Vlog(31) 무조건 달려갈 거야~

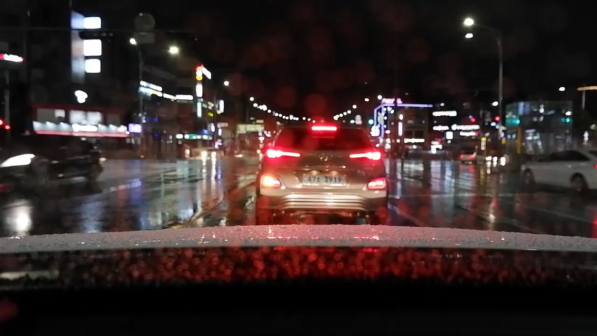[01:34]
비가 계속 내리네요. 아까 초저녁 한 5시 조금 못 돼서부터 시작이 됐는데 지금 자정을 넘었는데도 비가 계속 옵니다. 택시 못 잡는다고 친구한테서 전화가 와가지고 어떨겠습니까?